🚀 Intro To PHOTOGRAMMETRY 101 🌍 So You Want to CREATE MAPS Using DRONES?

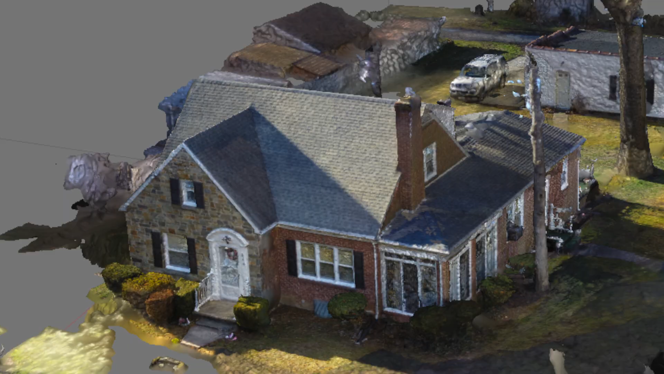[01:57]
To put it simply, aerial photogrammetry is the act of mounting a camera on an aerial vehicle and taking multiple photos of the ground as it flies.
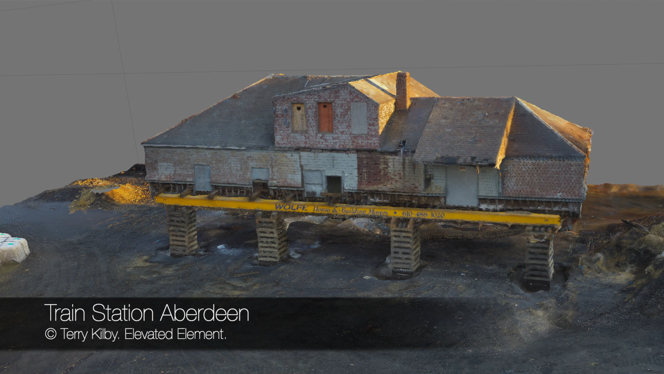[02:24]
giving photographers the chance to pinpoint exact positions of surface points.
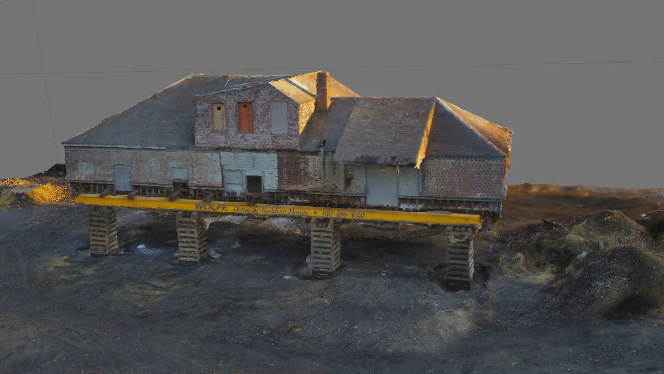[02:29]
With the advent and continuous evolution of computer imaging, the process of photogrammetry is becoming easier and easier.
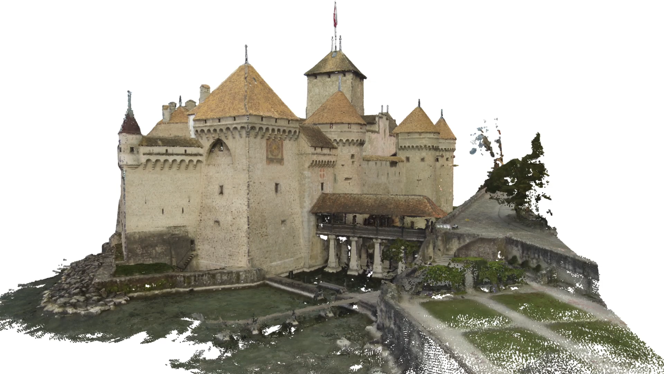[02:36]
New generation software has contributed substantially to
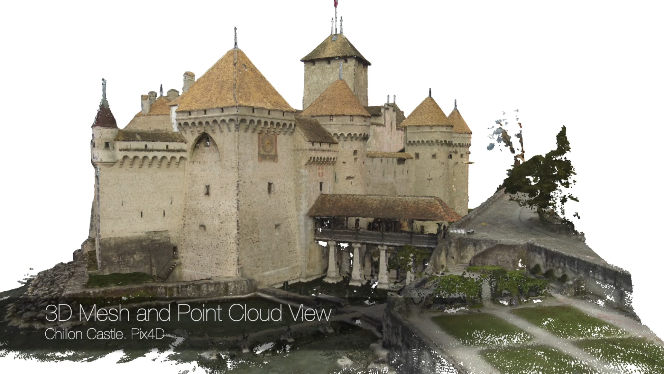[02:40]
this concept of simply mounting a camera on an aerial vehicle and taking multiple photos of the ground as it flies.